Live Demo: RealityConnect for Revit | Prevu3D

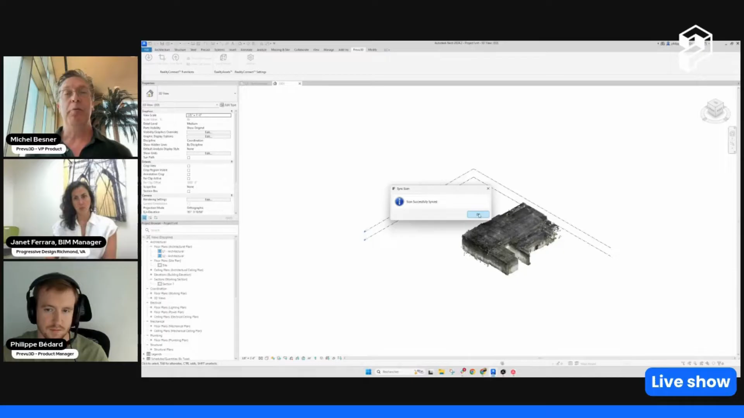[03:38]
And then we'll show you once Phil has connected properly between Preview and Revit, small level of issue here. And now we've got this low-density point cloud.
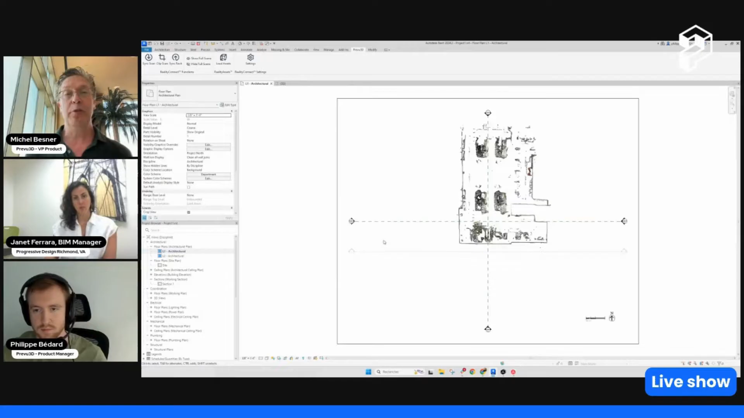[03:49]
And it only took a few seconds to load it into the environment.
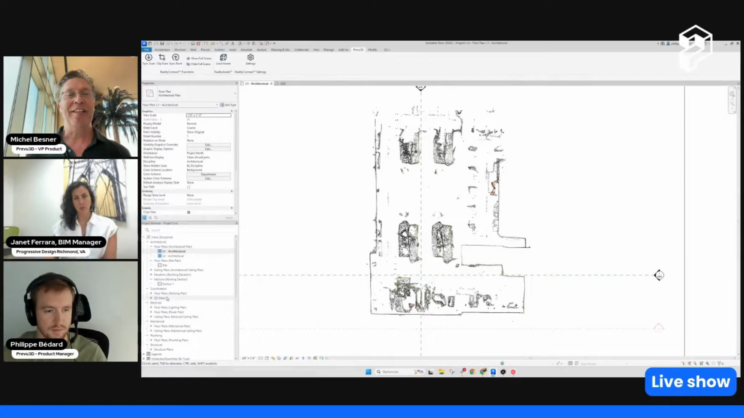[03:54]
And already there, I think that, I'm sure, Janet, that's already one easy improvement in how you're doing point cloud into Revit and being able to load a very low-density to just get started in loading your point cloud into Revit.
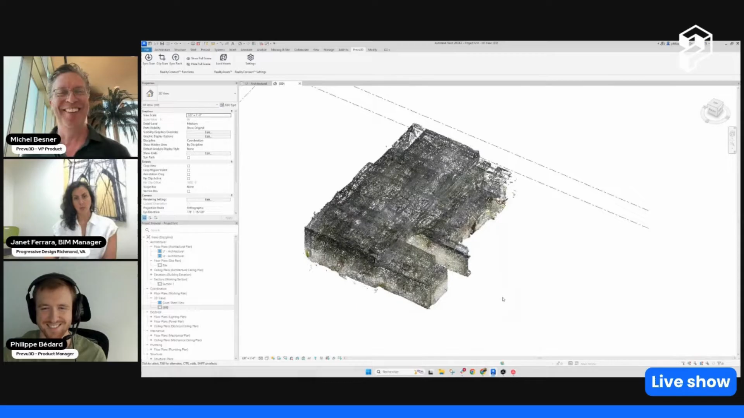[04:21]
So, Janet, you're still there? I think you're screaming. Yes, sorry. Yeah, no worries. It's all good. It's a live webinar. It's part of the fun. Right, and the great thing about this, which I'm sure Phil is going to get into when he starts demoing it a little bit, is you can have both. You can have the mesh and you can have the point cloud. You can just crop a small area to make really high-density.
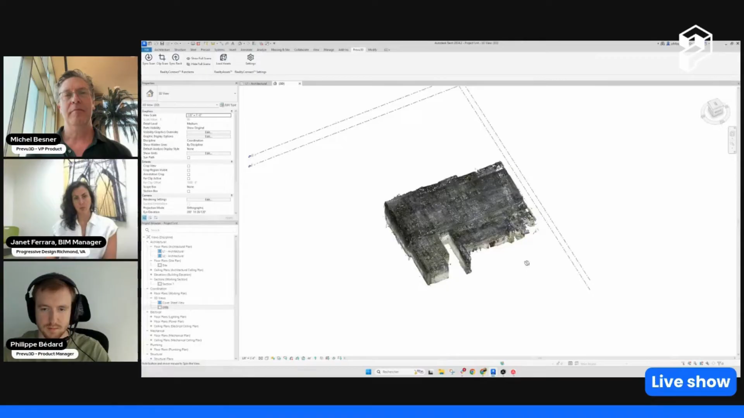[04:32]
You get a lot of versatility with it. And the point cloud shows up in your point cloud. You go to your visibility graphics, it actually shows up under point clouds. So you have more control over it there.
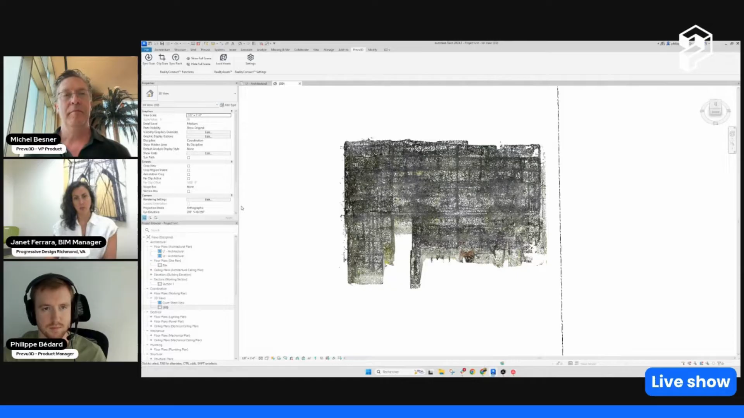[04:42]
So it's not just, you know, bringing in a point cloud. It's got some bi-directional flow with your Preview 3D project. Exactly.
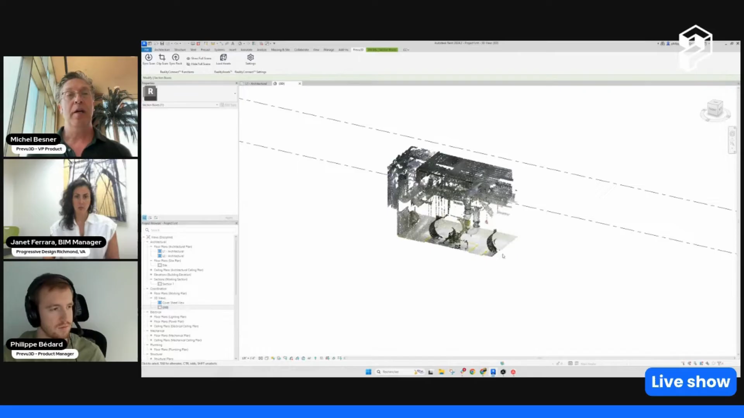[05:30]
And now you're going to see this, you know, blend of like low-res point cloud for other places, but one area that's very dense on this specific point cloud if you want to remodel that specific area, for example.
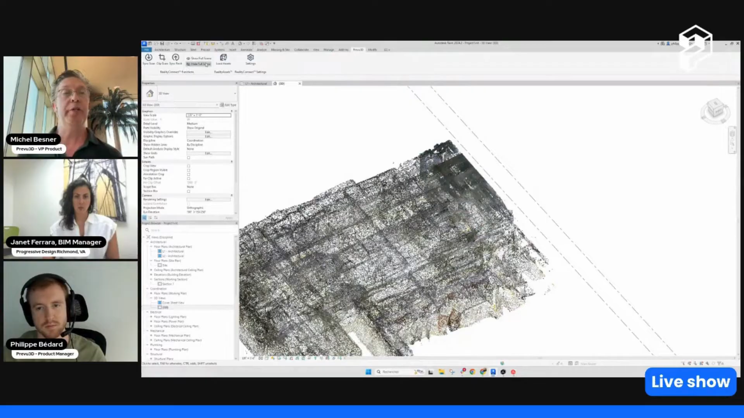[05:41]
And I'm guessing that just what we're just showing here, that would be a lot more cumbersome to do this into Revit without the plugin that we've done, right, Janet?
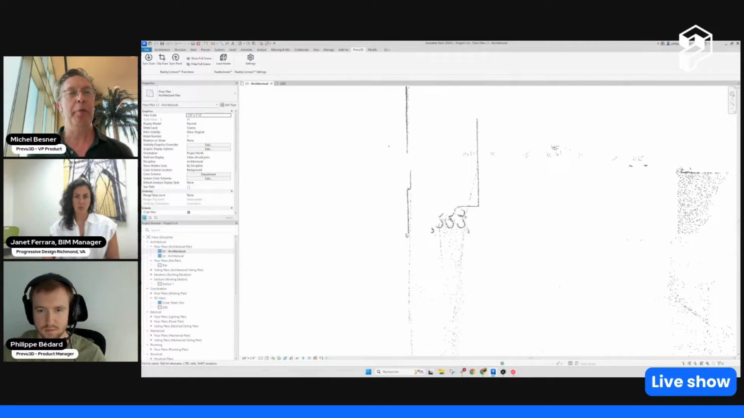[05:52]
Yeah, I mean, you could always crop down with the section box just like we're doing right now.
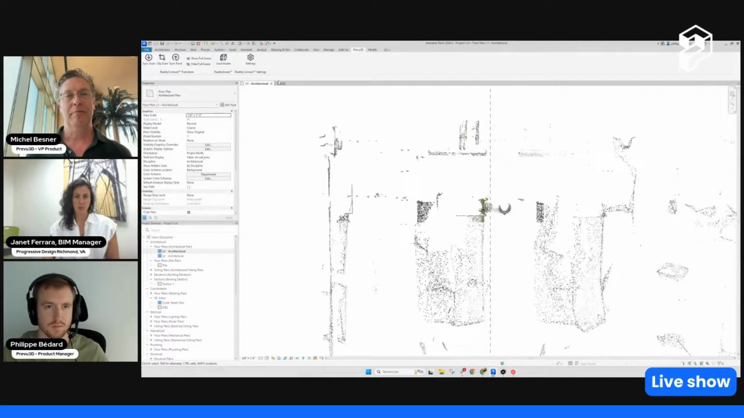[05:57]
But if you wanted to kind of overlay things, it can get a little bit complicated. You know, you're talking maybe having to create multiple views where here we're just dealing with the one 3D view that we can, you know, hide the scene or show the entire scene and have, again, more versatility without having to create extra parts of a project.
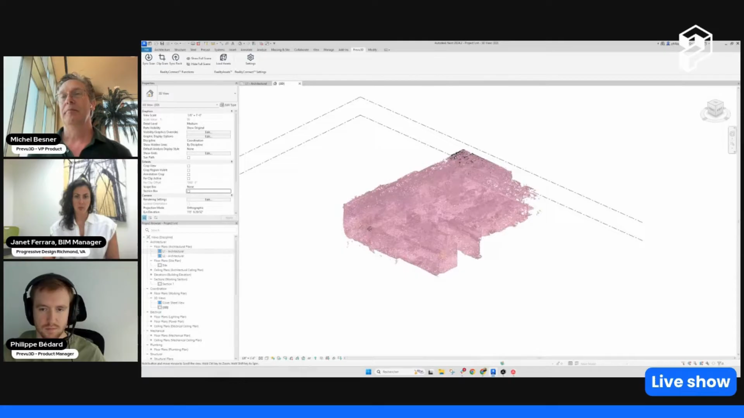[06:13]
Exactly. And a lot of times the biggest problem we have is computing power. I mean, Revit's great. It runs pretty good on most systems. But as soon as you put in some of these big point clouds, it becomes really hard to navigate. So just being able to section off a small portion, you know, like I said, if you're doing an as-built model or doing any sort of back modeling just makes it a lot more usable. Exactly. And again, it's the focus is to make it a lot more efficient and streamlined to get to where you want to do because your job is not to load point cloud, it's to do something with it.